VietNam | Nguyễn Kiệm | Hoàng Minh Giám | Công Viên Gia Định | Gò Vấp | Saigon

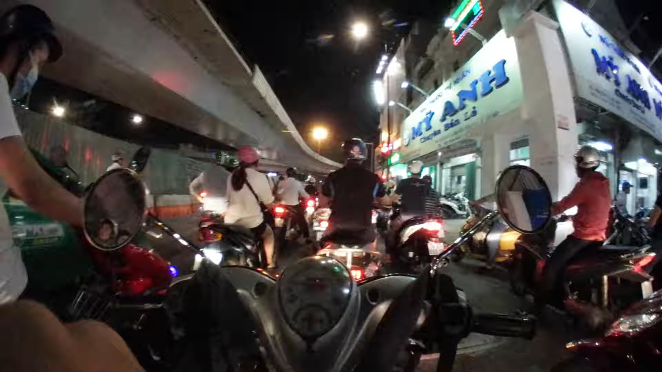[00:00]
Đang ở trên đường Nguyễn Kiệm, Lò Phóc Phường 3, Lò Phóc Ở bên phải là hướng vô chợ tôi sẽ giúp Bây giờ đang làm cái cầu vườn để trẻ ra 2 hướng
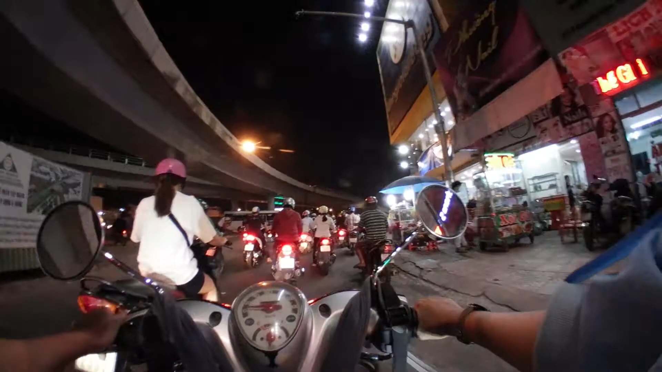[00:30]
Vòng về 2 hướng vô chợ
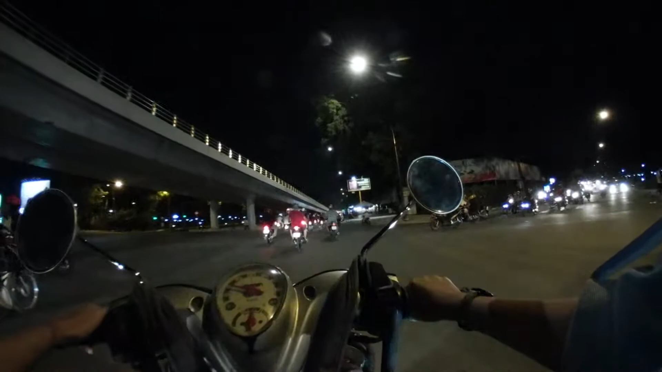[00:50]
Ở công viên gia đình Bây giờ có hướng vô chợ đồ gỗ
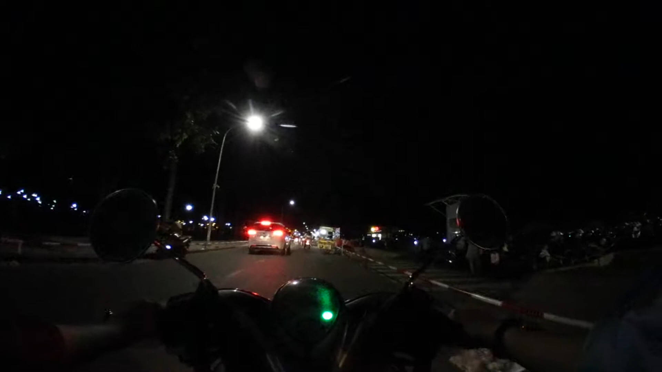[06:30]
Bánh kẹp thái nè nè, bánh cuốn tây sơn, bánh cuốn tây sơn ở ngoài đây bán có 15k, còn bữa trong hội chợ hình như bán 25k Làm quán cà phê gia đình, vị trí quá thuận lợi Vừa ngồi ngắm con phiên, con phê
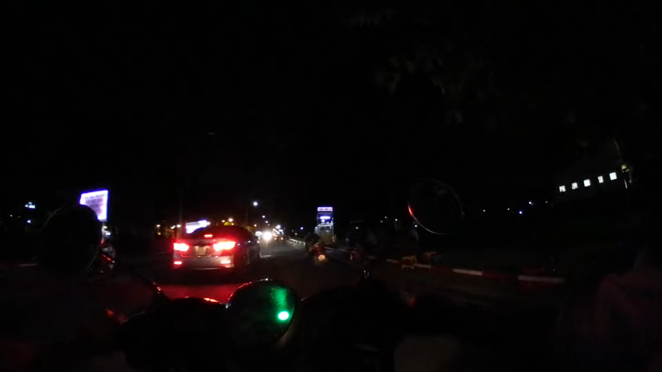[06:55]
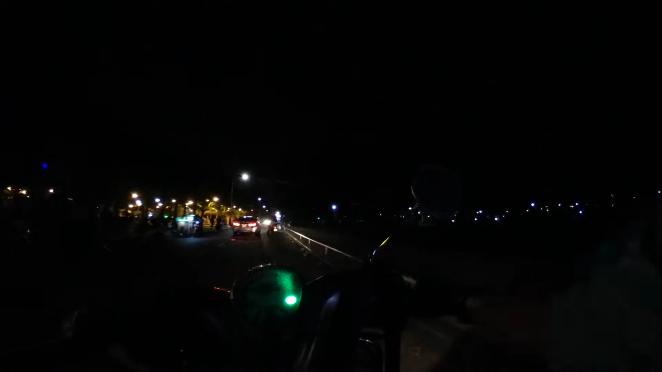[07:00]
Nguyên con đường này là bữa tối toàn bán các bàn rộng mực nướng, bánh cạch thái, hột gà nướng, mực nướng Để khu trợ ở khu công phiên, trò chơi nè
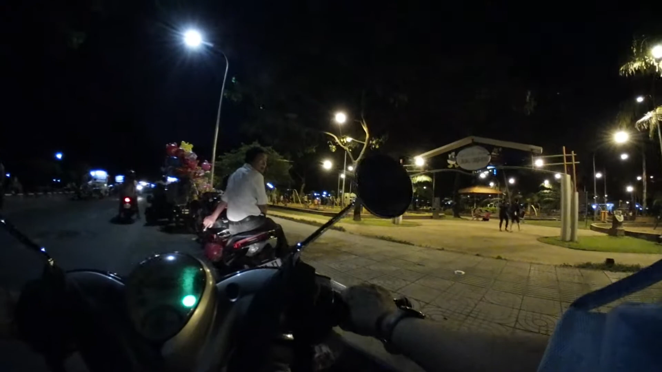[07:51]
Nó có xích đu Nó có cầu tụ Nó có cái đồ quay, cầm quay quay Nó có một tí chung là, nó nhiều hơn, cái công viên làn hoa hồi nãy ha
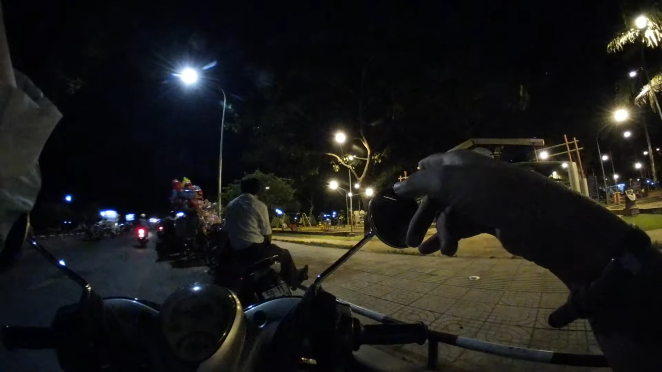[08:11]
Với lại đèn ướt cũng sáng sủa hơn Còn ở dưới kia thì Nó Nó tối quá Khoảng 2-3 khu chơi